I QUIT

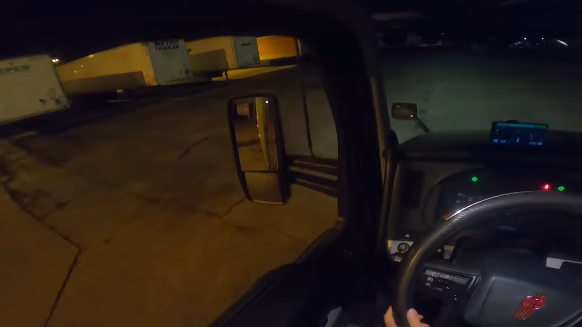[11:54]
Literally, all I have to do is not turn the wheel and I'll make it into the spot. That's it. Now let's start turning right to go left. A little bit more. All right, we got it.